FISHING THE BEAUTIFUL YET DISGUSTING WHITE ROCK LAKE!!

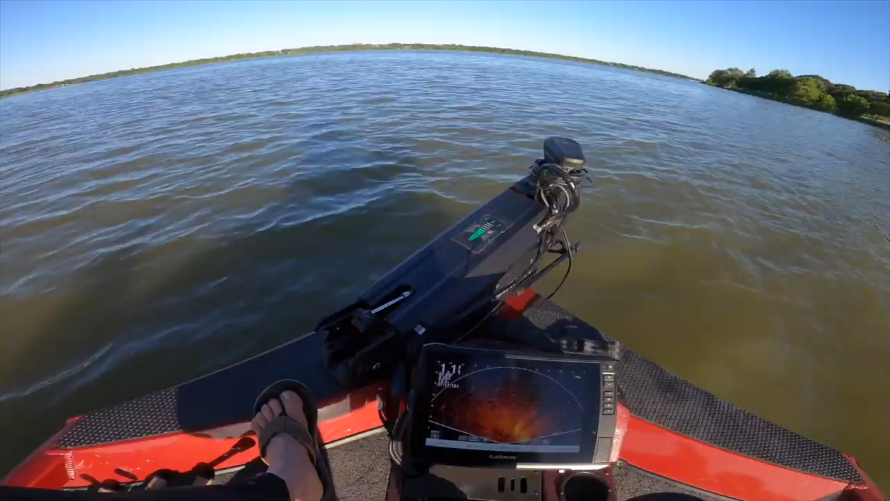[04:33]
and devin says she's seeing them all around us and i'm seeing them too